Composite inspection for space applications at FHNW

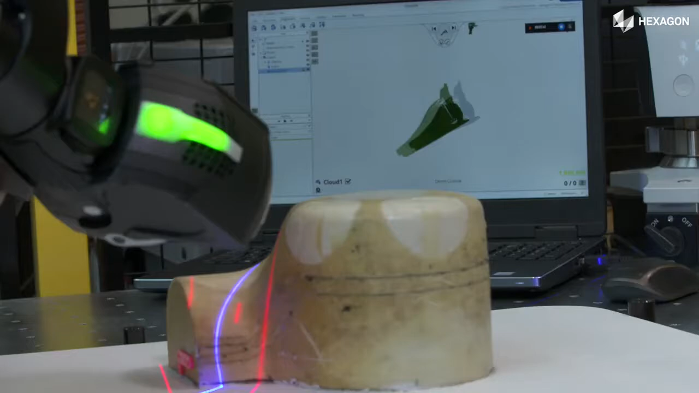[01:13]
First of all the geometry of the actual part has to be captured from the real manufacturing mould or from the actual builded part.